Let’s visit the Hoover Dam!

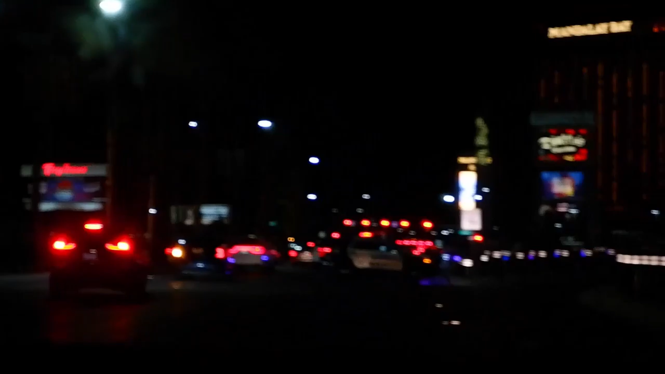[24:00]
Oh, someone crashed. Oh man, someone crashed bad. Real bad. In 900 feet, turn left. Bumpers in this.